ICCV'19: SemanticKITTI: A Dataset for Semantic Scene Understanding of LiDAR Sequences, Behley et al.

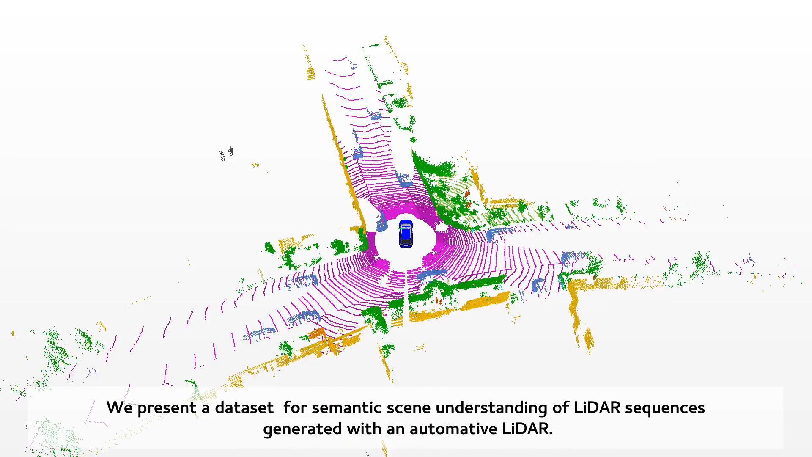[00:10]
We present a dataset for semantic scene understanding of LiDAR sequences generated with an automotive LiDAR. We annotated all 22 sequences of the KIDI odometry benchmark and
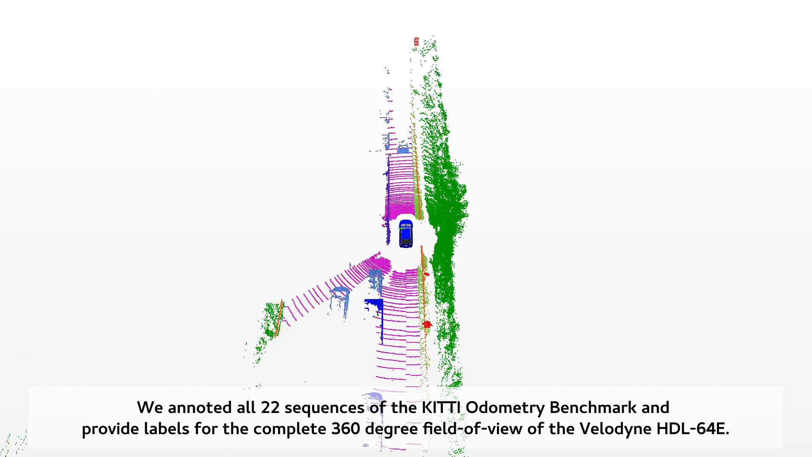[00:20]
provide labels for the complete 360-degree field of view of the Velodyne HDL64E.
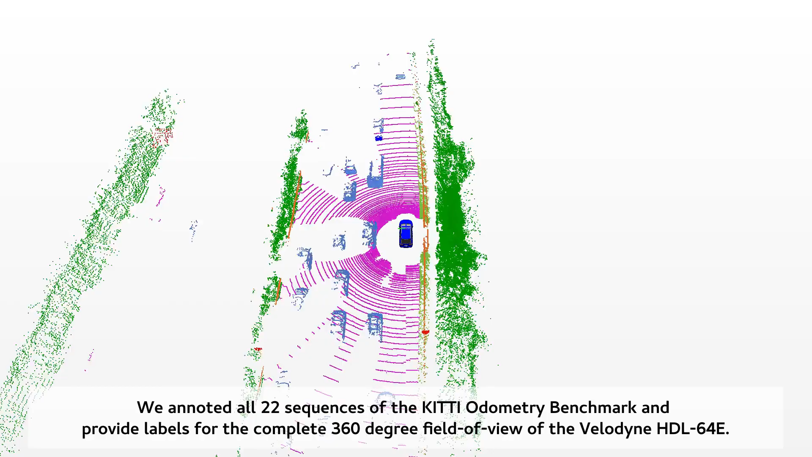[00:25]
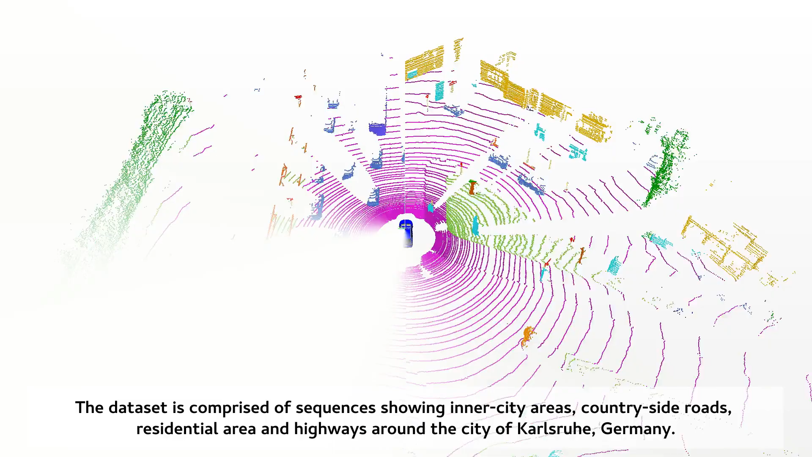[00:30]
The dataset is comprised of sequences showing inner city areas, countryside roads, residential areas, and highways around the city of Karlsruhe, Germany.
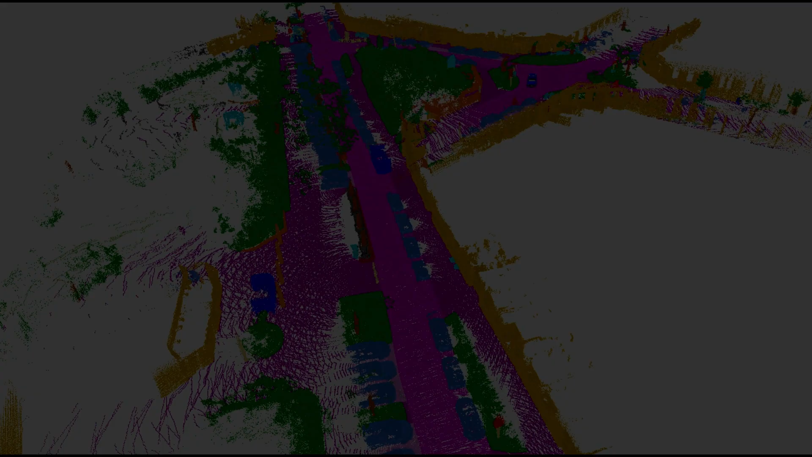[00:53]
The accumulated point clouds reveal meticulous labeling and an unprecedented level of detail.
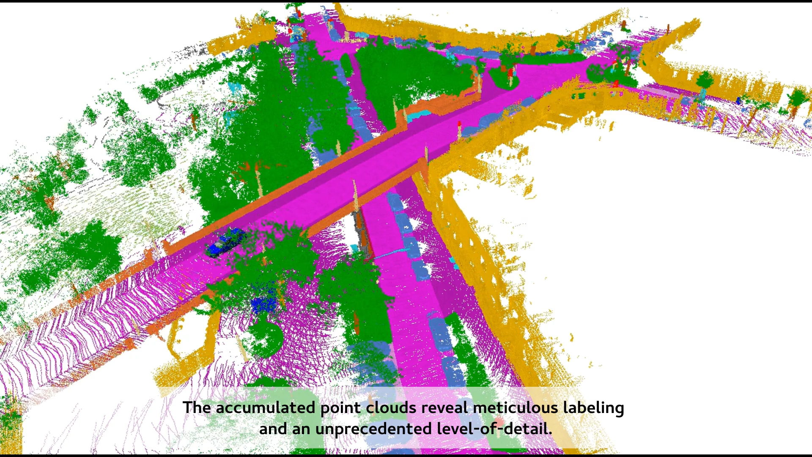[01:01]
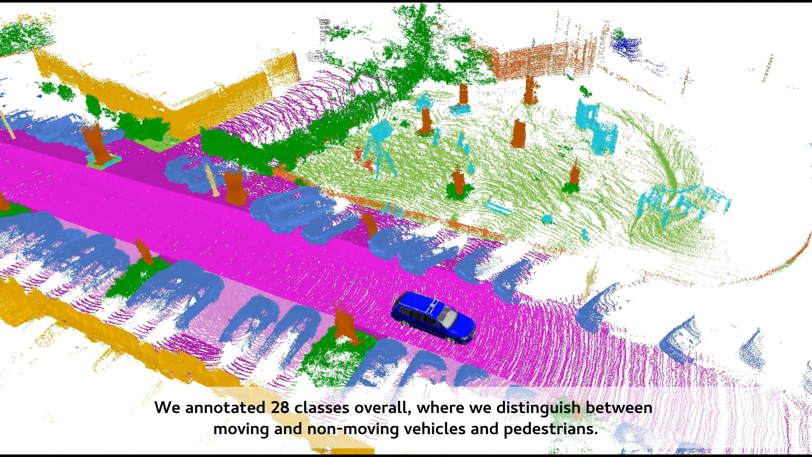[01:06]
We annotated 28 classes overall, where we distinguish between moving and non-moving vehicles and pedestrians.